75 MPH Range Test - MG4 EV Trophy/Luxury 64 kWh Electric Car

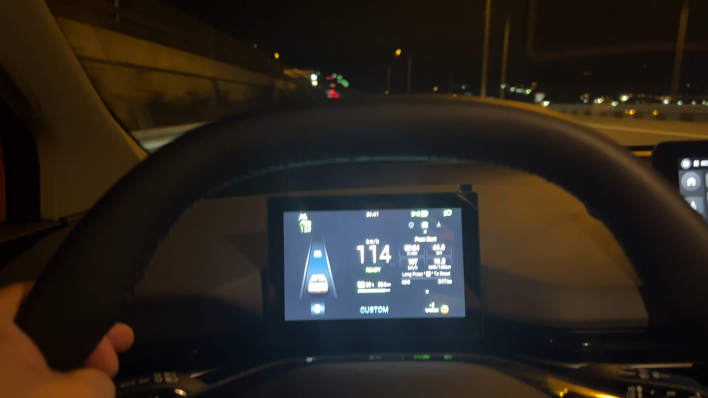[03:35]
speed and the average speed at
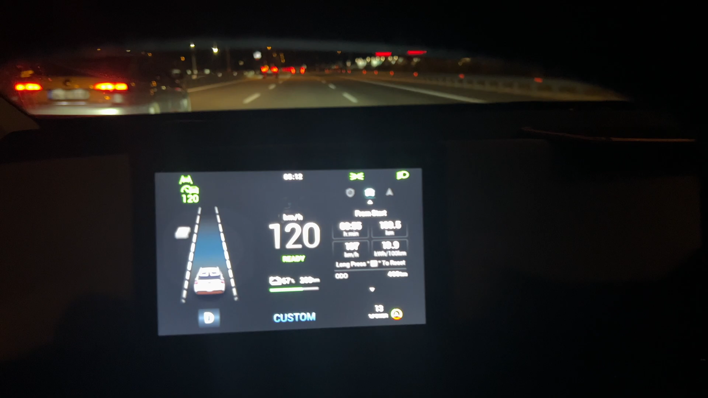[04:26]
and with 120 kilometers speed averaging 107 kilometers
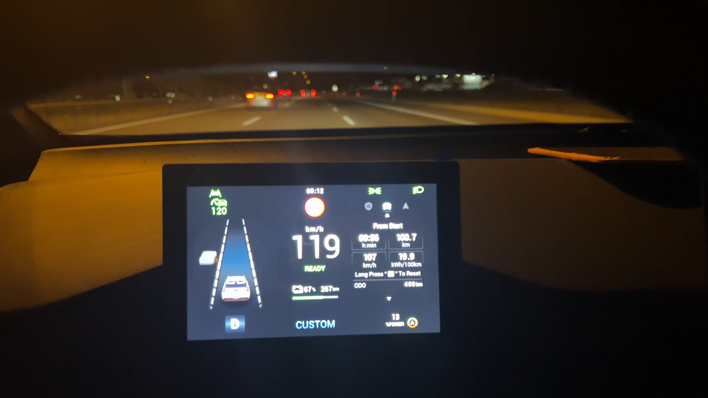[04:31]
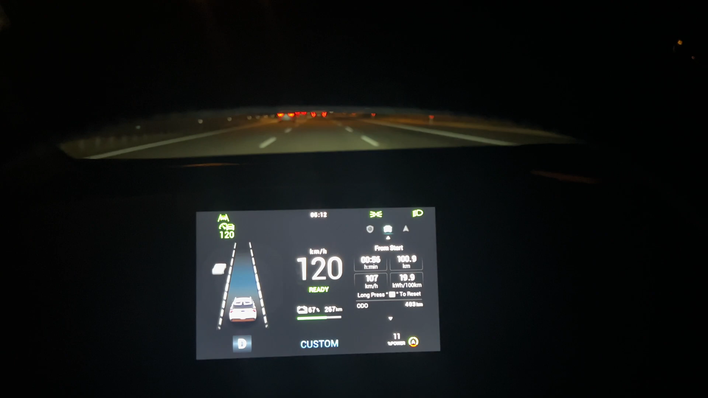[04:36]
19.9 kilowatt hours per 100 kilometers on a windy road
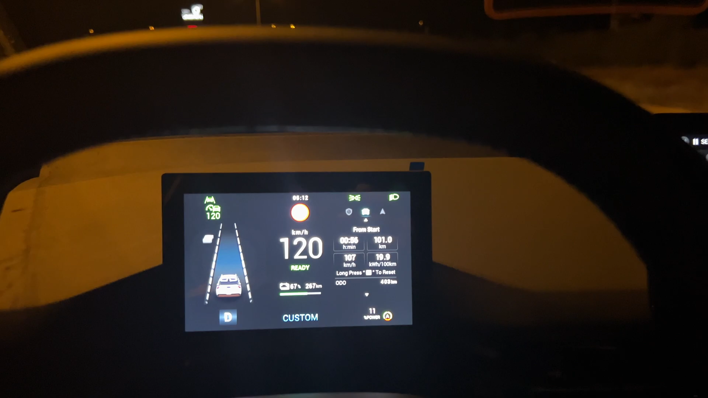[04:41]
okay guys 209.4 kilometers i tried to keep up at 120